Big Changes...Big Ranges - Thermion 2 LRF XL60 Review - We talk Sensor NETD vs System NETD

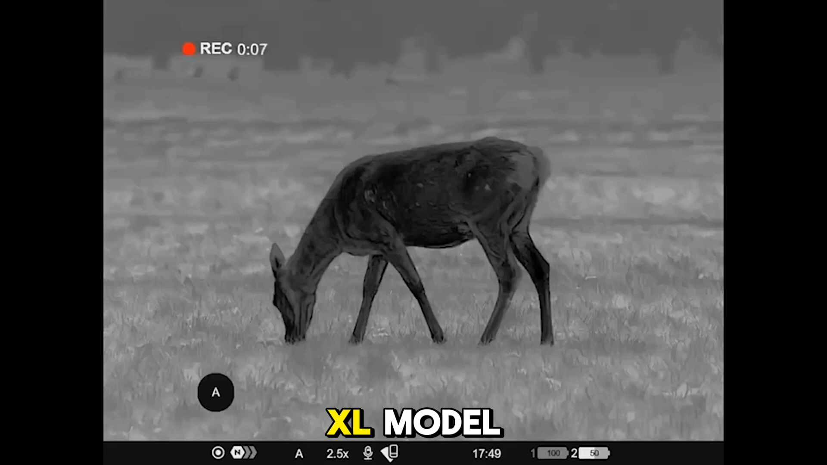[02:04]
xl model the xl 50 you still get the remote control used to get an aps3 turret an aps2
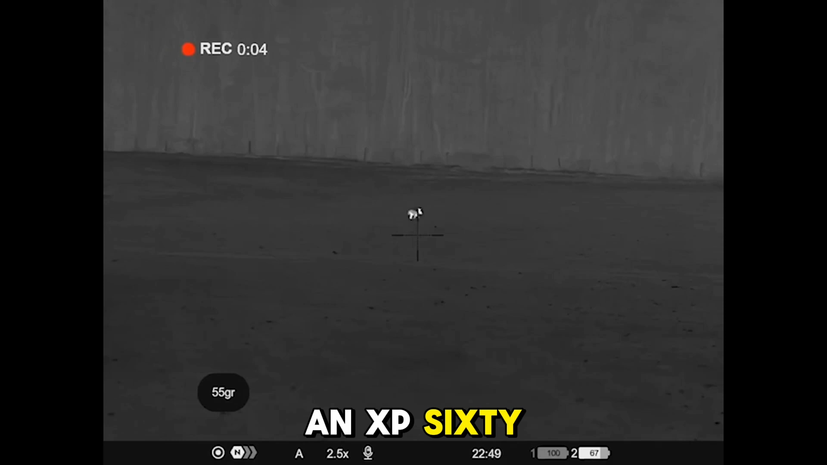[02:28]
there's going to be an xg which again ye old faithful xg
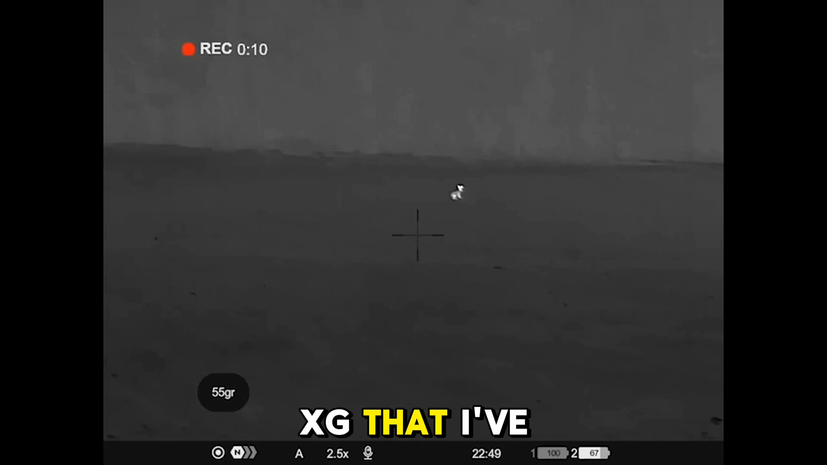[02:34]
that i've always loved now both the xp and the xg are going to be 644
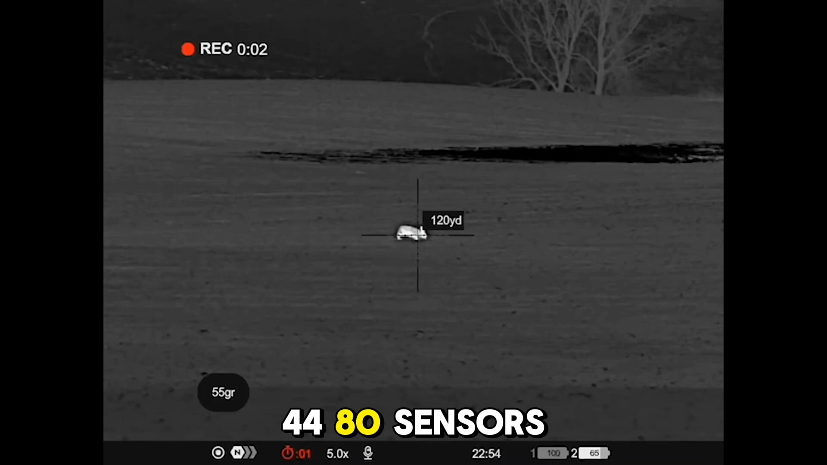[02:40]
80 sensors obviously xg remaining at sub 40 and the xp remaining at sub 25
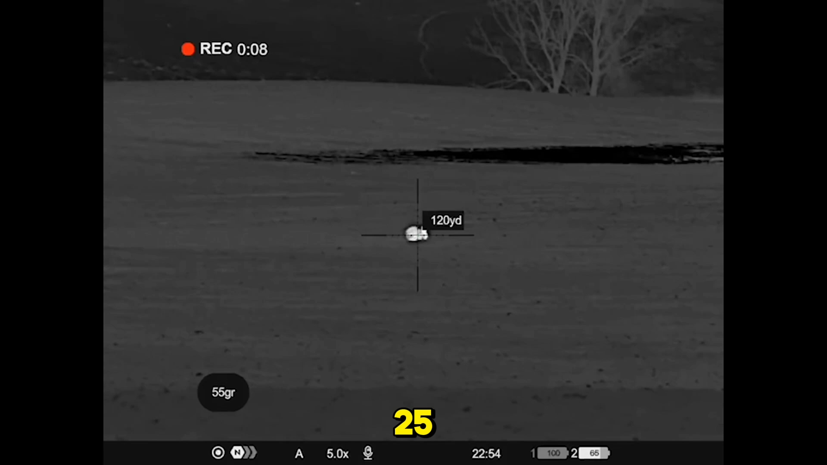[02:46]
the thing about the xg the magnification will be times 4 to 32 so still being that long range um target shooting scope
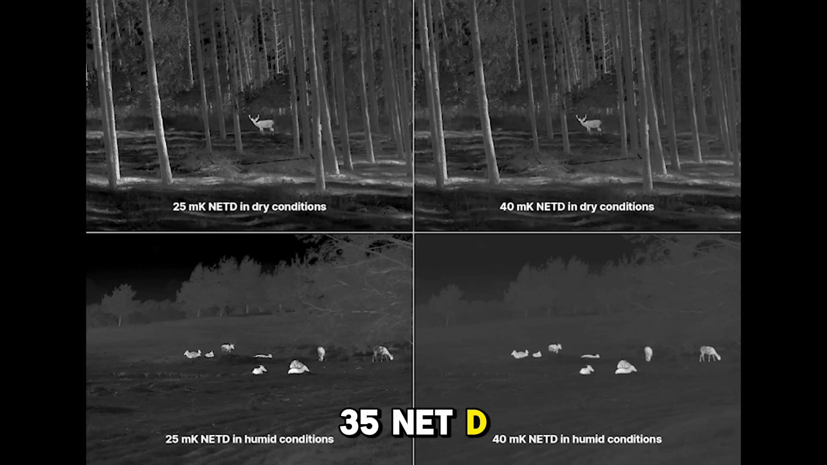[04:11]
and with a system algorithm you
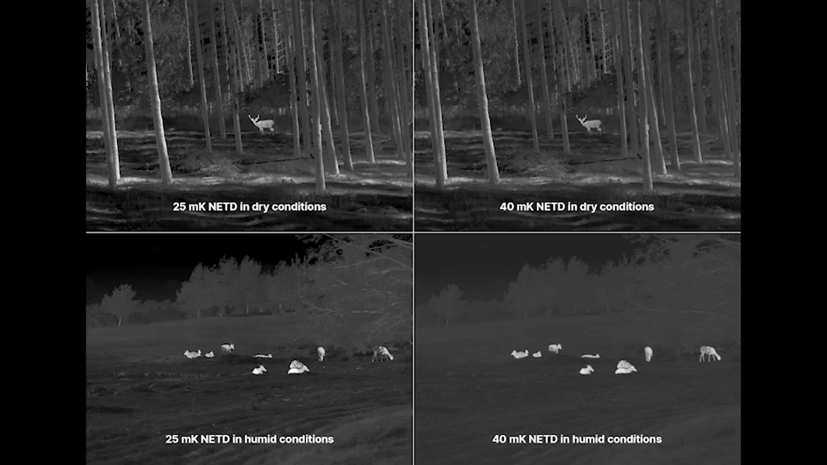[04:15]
can lower that value to give you greater performance overall so
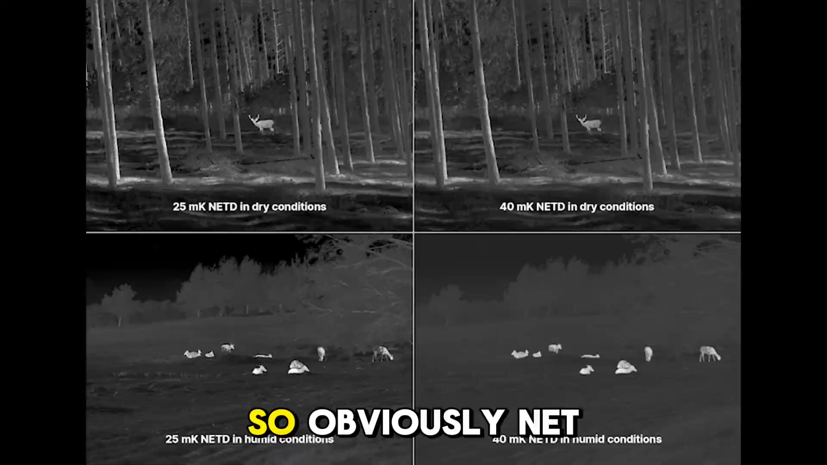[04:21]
obviously net d the lower the net d the more performance you'll see within uh the thermal image the more uh algorithms and programming
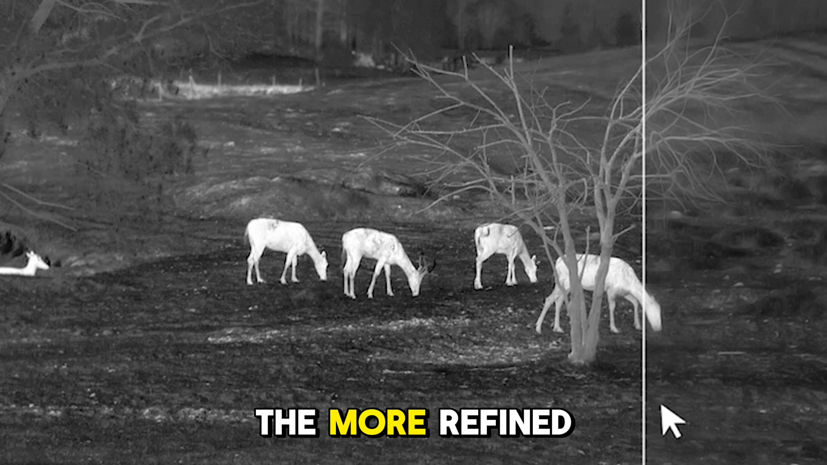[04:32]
you put onto that the more refined you can bring that down to that minimum level of say 35 net d
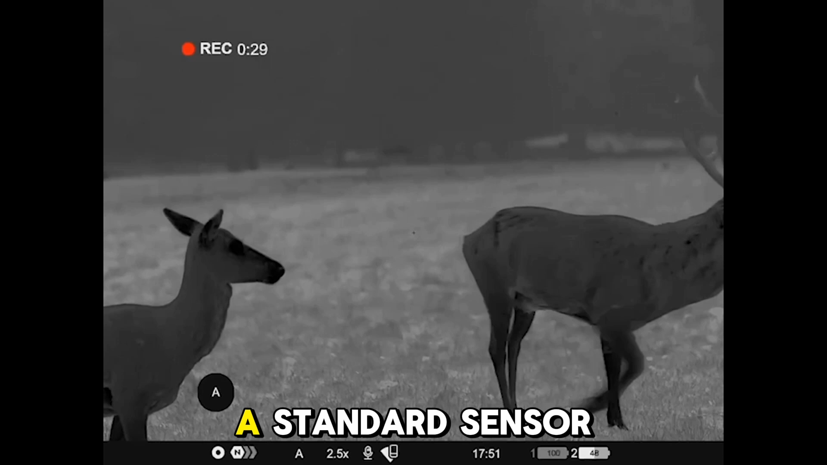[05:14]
standard sensor with the clever programming of the algorithms and um the refinement of the sensor effectively so